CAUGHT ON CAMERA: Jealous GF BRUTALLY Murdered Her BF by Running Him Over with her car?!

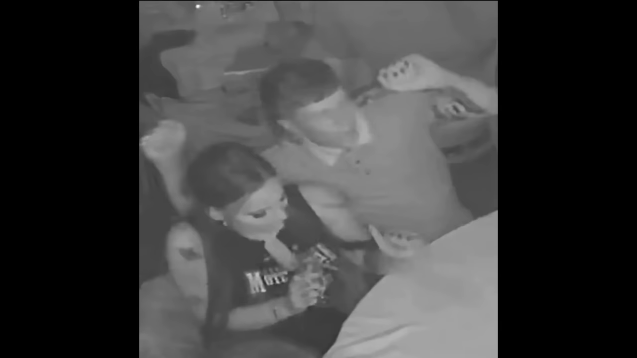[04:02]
When they first arrived to the party, Alice and Ryan were seen carrying a gift bag before sitting at a table together with drinks in hand, laughing with one another, and having a good time. According to others at the party, Ryan was known as being the life of the party.